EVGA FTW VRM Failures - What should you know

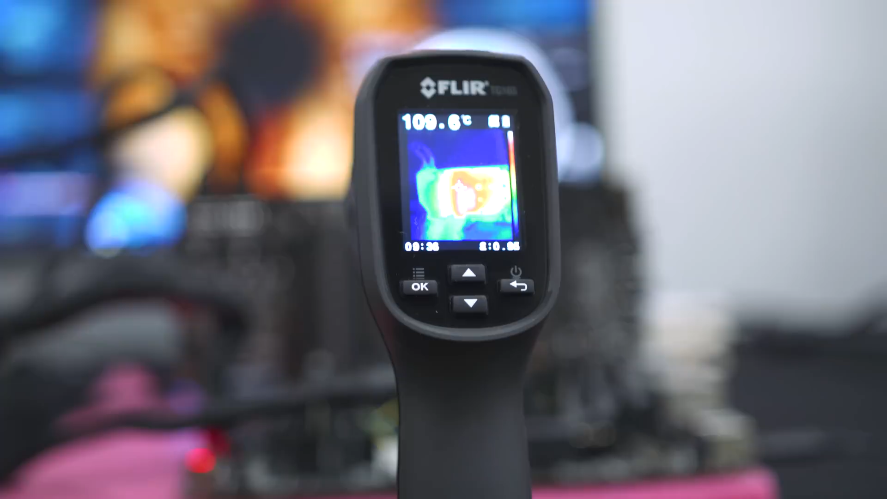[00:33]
There is no thermal pad that was installed between the power delivery and the base plate allowing the ACX cooler to blow down on the base plate giving more effective cooling to the power delivery.
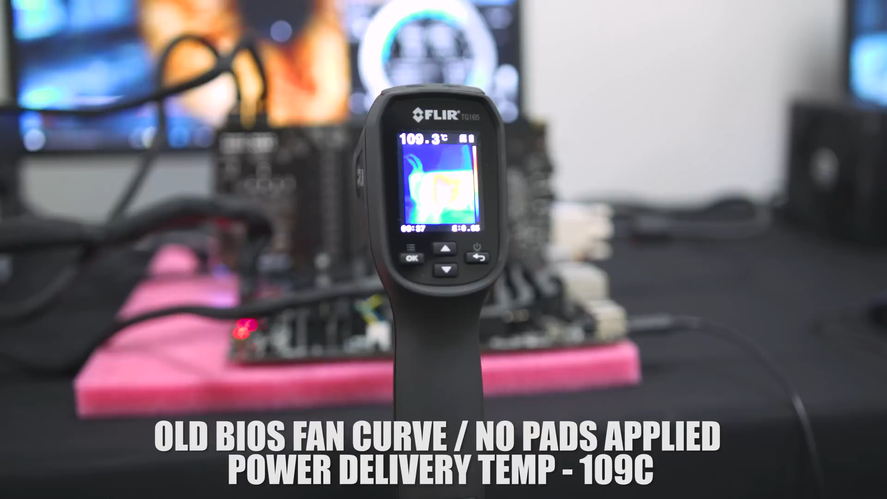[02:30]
On screen: spot 109.3°C
Now the new BIOS is going to bump up your fan speed just a little bit but if you've ever taken a look or listened of your for the win card it's dead silent anyway and although the GPU is running very very cool the fans are also responsible for keeping power delivery cool as well. So the first and simplest fix that the sacrifice of a little bit of noise we're only talking about 400 rpm fan speed here which is not much for the the ACX cooler whatsoever it's going to bring your temperatures down
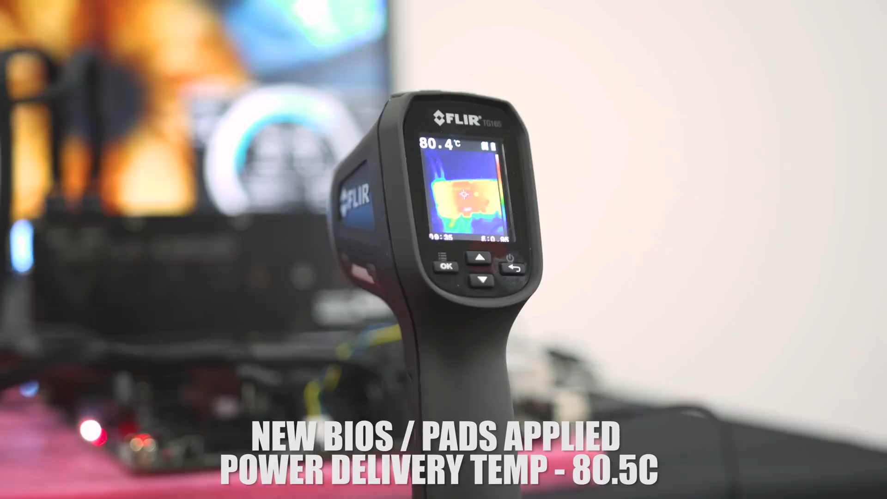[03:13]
On screen: spot 80.4°C
But they also showed me with the fix applied how much cooler it was and how much the temperatures were kept in